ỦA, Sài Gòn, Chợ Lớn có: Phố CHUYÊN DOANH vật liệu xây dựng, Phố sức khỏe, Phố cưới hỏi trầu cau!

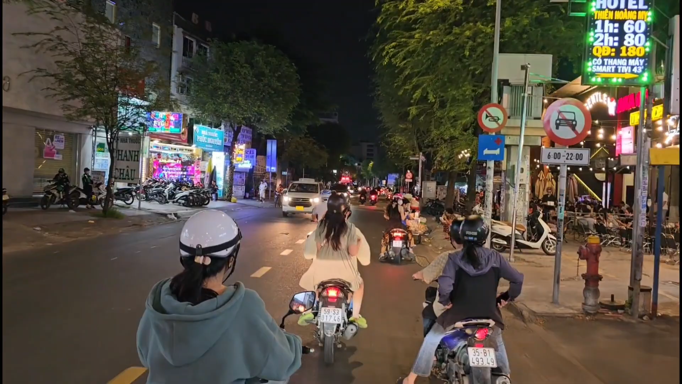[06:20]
Và chạy tới đây bên phía tay trái trước mặt các bạn chính là Bệnh viện Nhân dân 115 nha.
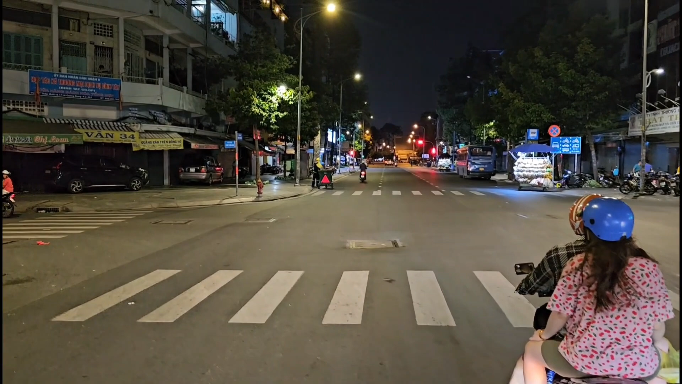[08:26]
Rồi, đợi chút xíu các bạn ha. Đang đèn đỏ.
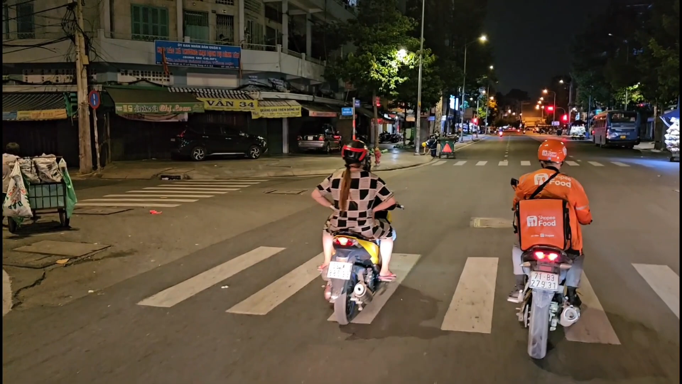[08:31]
Đây chúng ta quẹo trái vào đường Chu Văn An. Rồi sau đó chúng ta lại quẹo trái vào đường Lê Quang Xuân.